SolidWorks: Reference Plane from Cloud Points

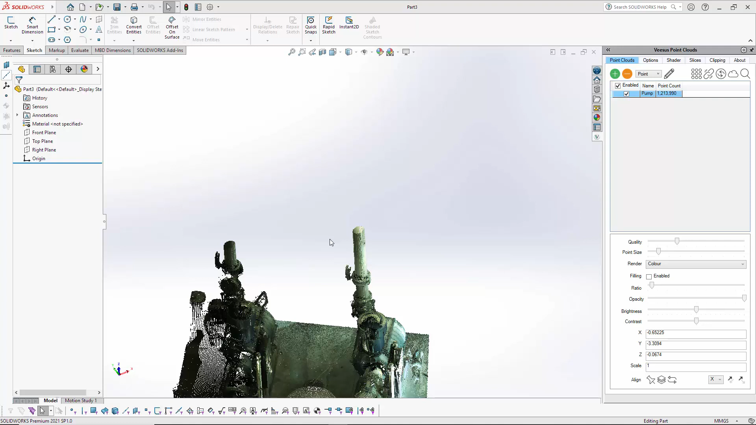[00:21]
the point cloud rather than any other 3d objects or anything or native SOLIDWORKS objects you have this is to create a reference plane based on the point cloud and as Vsys allows you to add these unlimited size point clouds this is going to teach you that so here you can see we have a it's a pump but this pipe
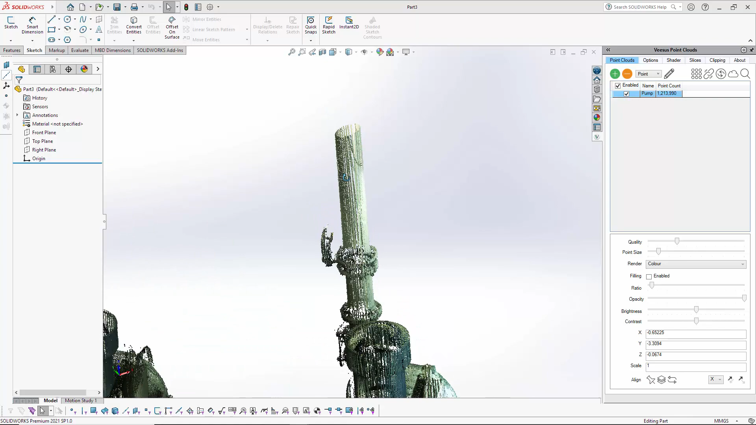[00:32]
section here and if I just make it kind of vertical here you can see that this section is
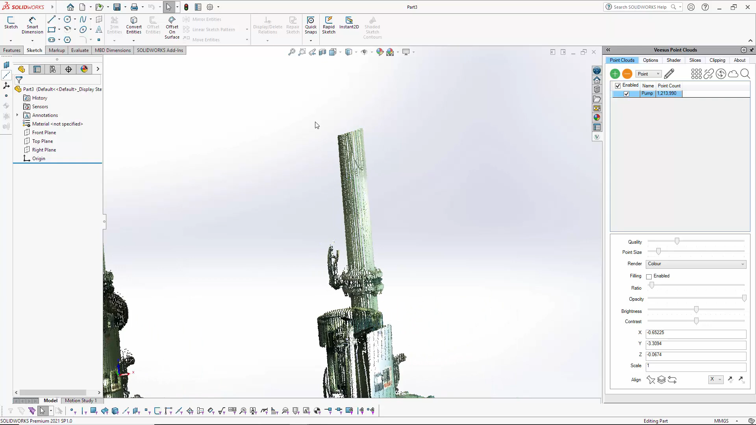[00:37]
on a slope so if you were using the standard front top and right planes
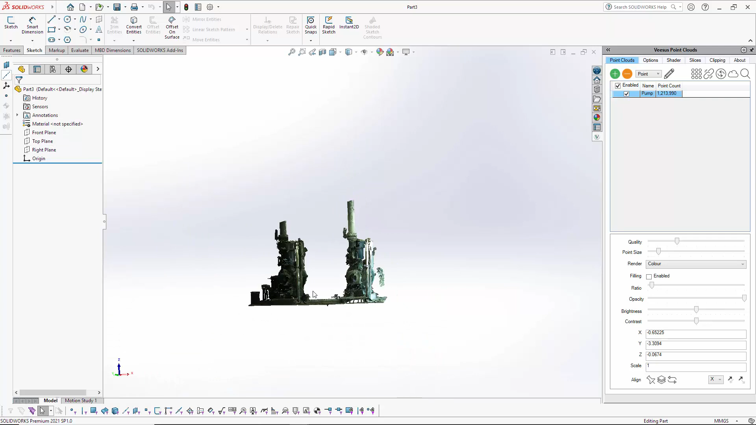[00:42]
and you have aligned your point cloud to front of the plane showing the separate video this
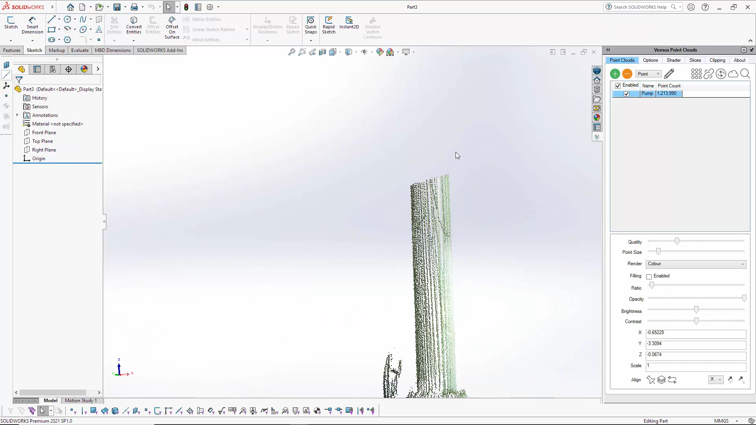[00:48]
you can't draw from this straight away because you're
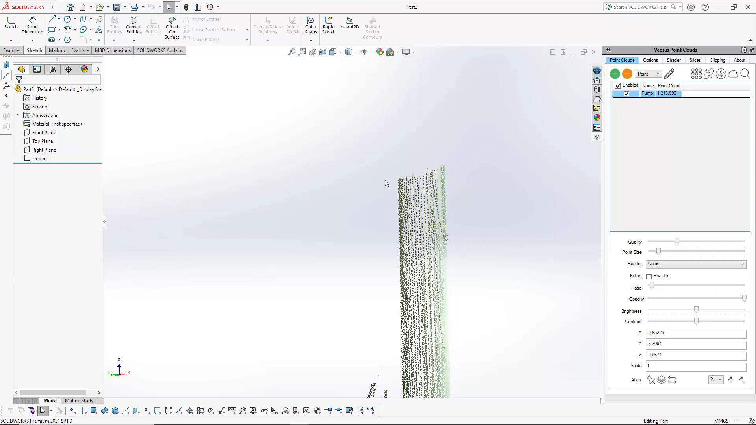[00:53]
going to be drawing from a plane that is straight and this is at an angle so
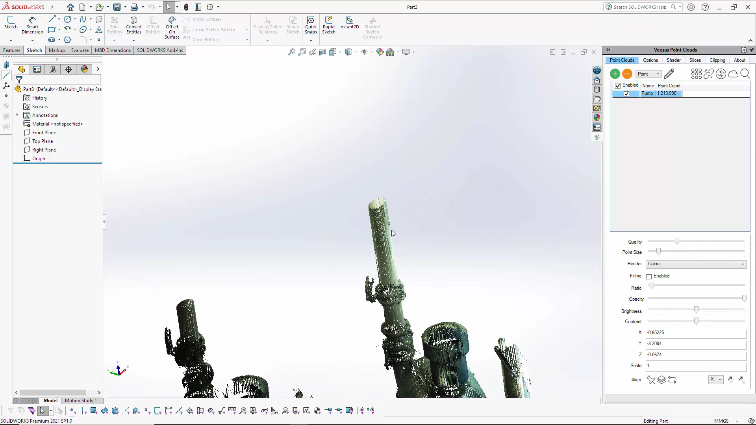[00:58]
what you're going to need to do is generate this reference plane so one of the things you have to do it is a native SOLIDWORKS option but under a view here toolbars you'll see this one called reference geometry okay so it needs to be enabled it possibly already is but that produces this toolbar here as you can see if I just hover the mouse it says it's plane and adds a reference plane in this instance that reference plane shown there is a model
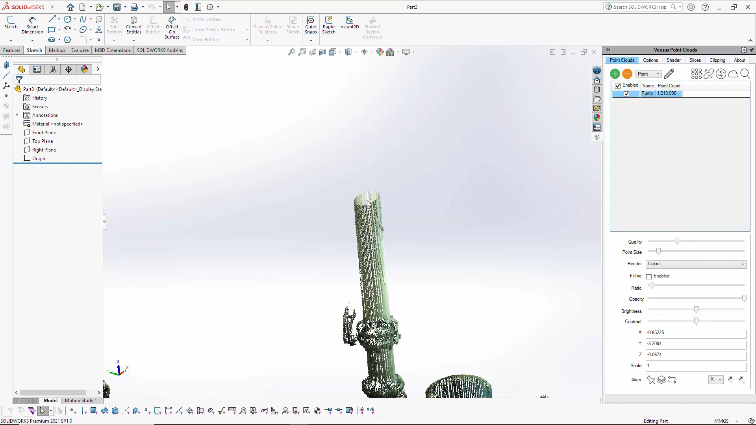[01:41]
tube will be our point cloud so first thing we need to do is add some points here which are going to be our reference points so you need it we need three points here so I'm going to make the point cloud I'm going up the quality and I'm going to make it point size bigger just so we get some density here so I can it's easier for me to click I can see more clear and I'm not clicking through the point cloud you could
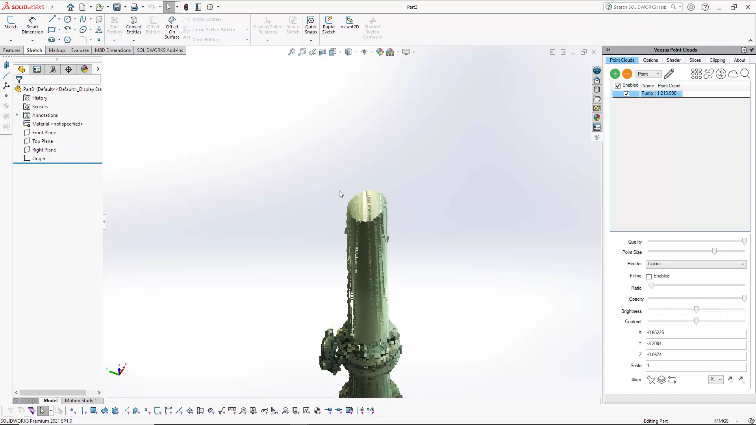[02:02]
do this selection here using the native point option with SOLIDWORKS but it does not snap to the point cloud so you could be clicking and find you've actually clicked in the background somewhere or clicked onto something else
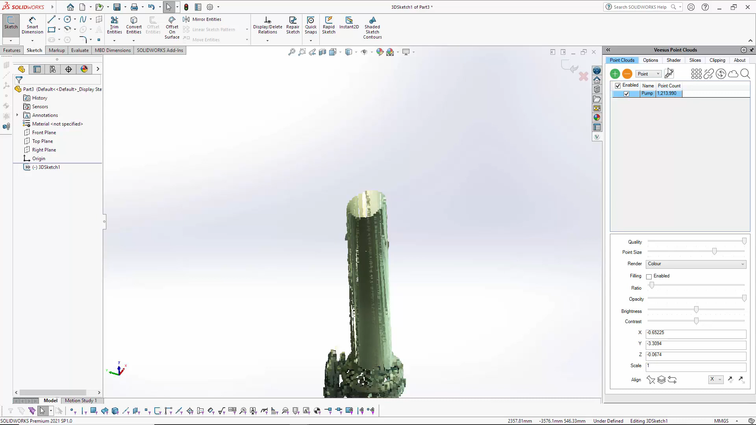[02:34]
yeah well first thing you need to do is just make sure the sketches in 3d so 3d sketch and click add it's now highlighted so it would just stay allowing you to click point so if I
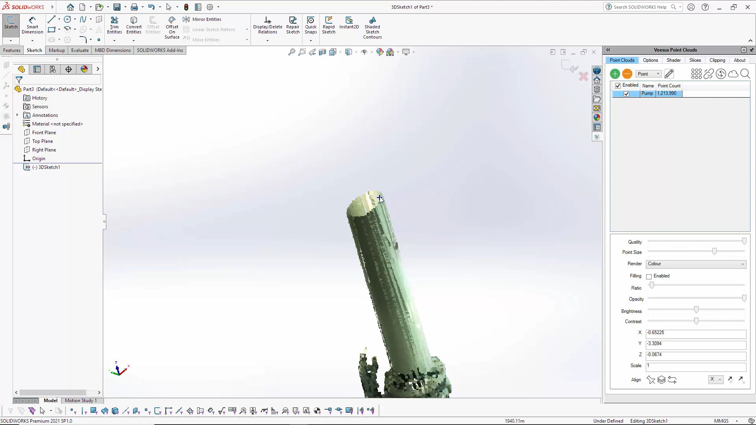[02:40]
just go around here you can see it's snapping to the point cloud I can't click anywhere else it's only on the point cloud so if I just click a point there I'll hold the middle mouse button here just to make sure I'm happy with that yeah I am
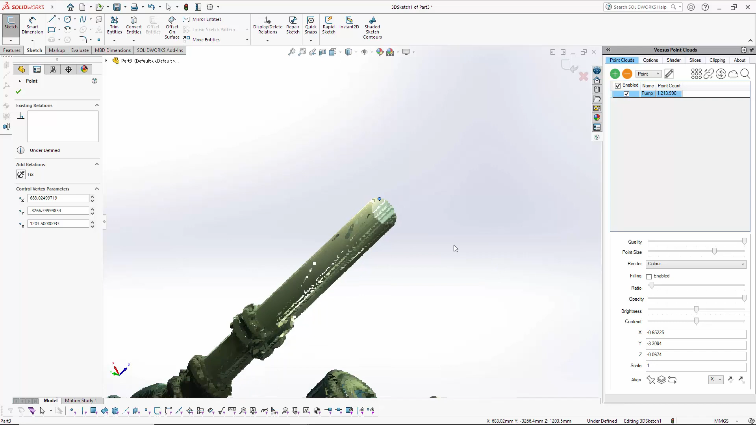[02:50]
slightly click here at the top of this section okay again I'm happy just moving it around to make sure you're happy and I'm going to put one over here move
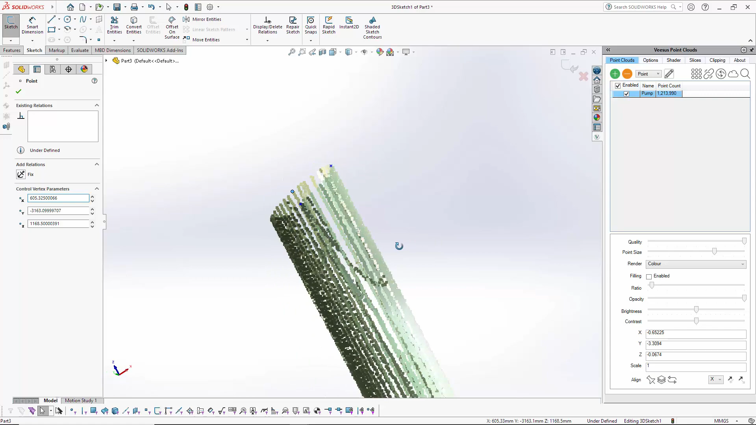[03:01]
the mouse around yep very happy with that I'm going to turn off the visas add